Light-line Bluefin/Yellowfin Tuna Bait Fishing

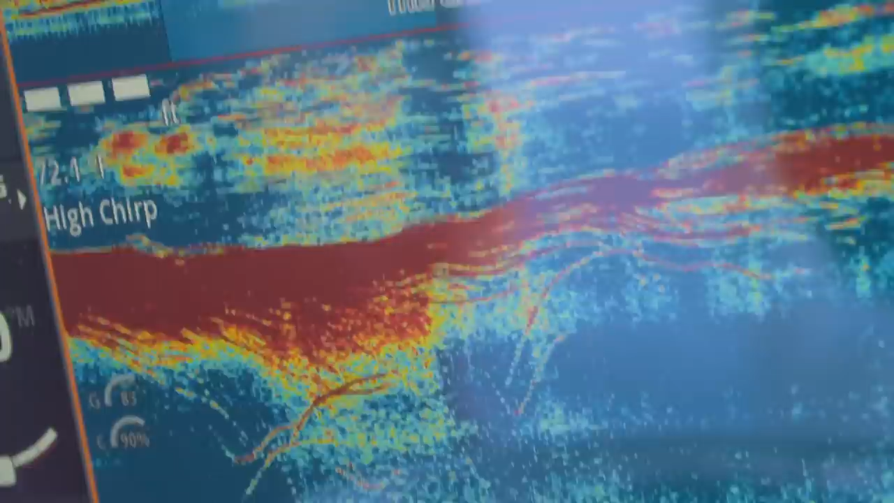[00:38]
It was blowing up really good. It just kept moving.